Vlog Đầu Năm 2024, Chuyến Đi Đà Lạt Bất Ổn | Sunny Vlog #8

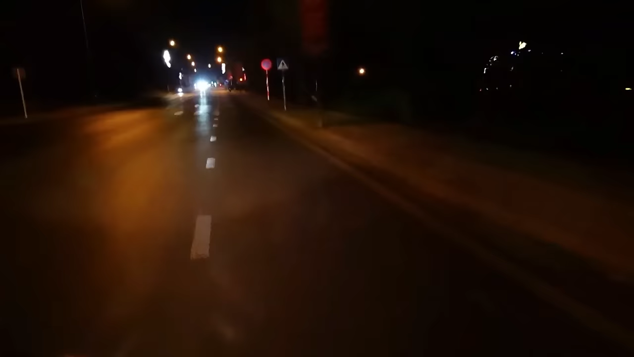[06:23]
Mình để dành để sáng mai mình quay cho mọi người xem nha Bây giờ chỉ có quay đường cho mọi người xem là cái đường buổi tối ở Đà Lạt nói như thế nào thôi